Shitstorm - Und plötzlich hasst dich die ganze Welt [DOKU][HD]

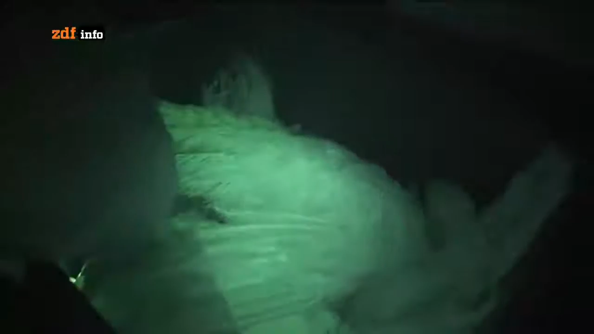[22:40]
Und so sieht so ein Kopf aus. Von einer Puten mit Schmerzkopfkrankheit.
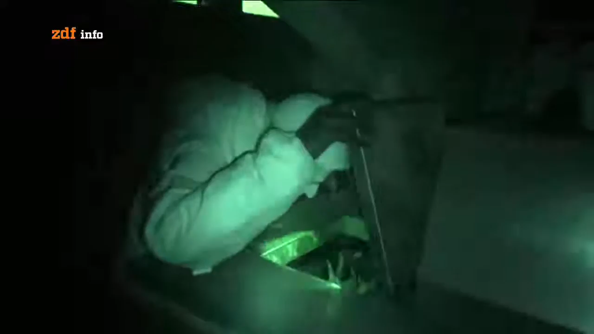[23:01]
Hier sieht man den verstümmelten Schnabel.
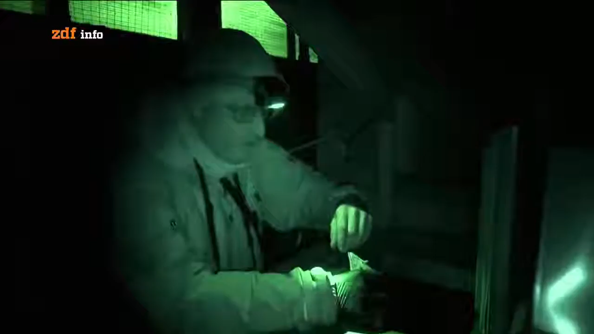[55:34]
Hier sieht man den verstümmelten Schnabel.
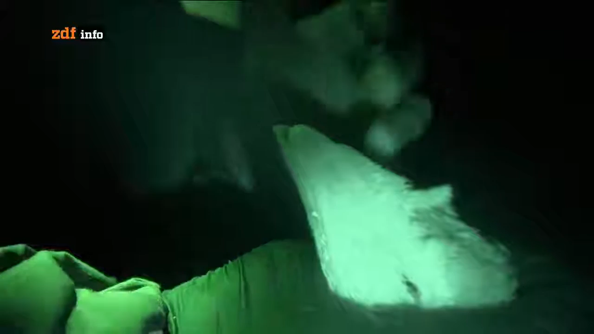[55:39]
Wie es bei allen zig 10 Millionen Puten, also 30 Millionen Puten in Deutschland, wird überall der Schnabel abgeschnitten.
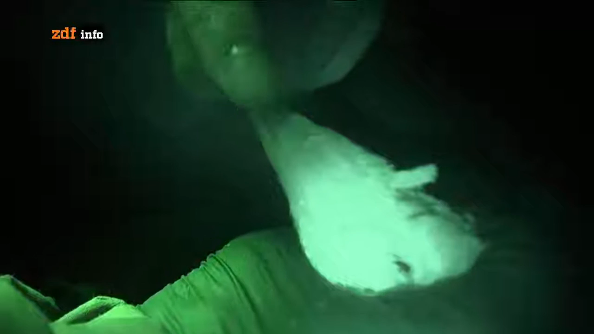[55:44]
Man sieht ja, der Oberschnabel ist abgetrennt. Das wird bei den Küken gemacht.
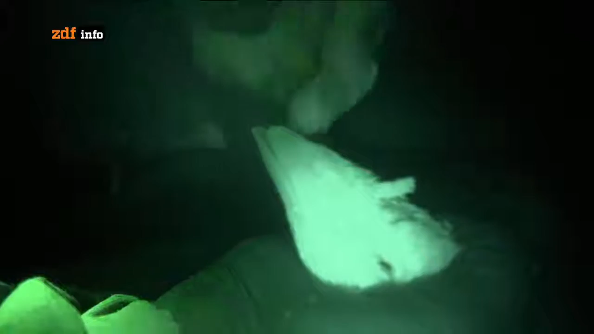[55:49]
Und das ist auch, der Schnabel ist kein Fingernagel. Das ist ein durchblutetes, schmerzempfindliches Organ.
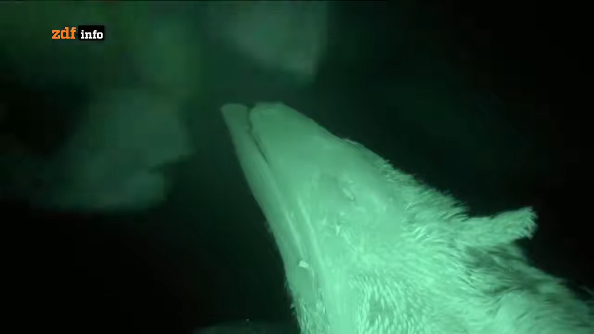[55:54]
Und das ist einfach nur illegal. In Deutschland wird aber millionenfach in jedem Putenbetrieb gemacht.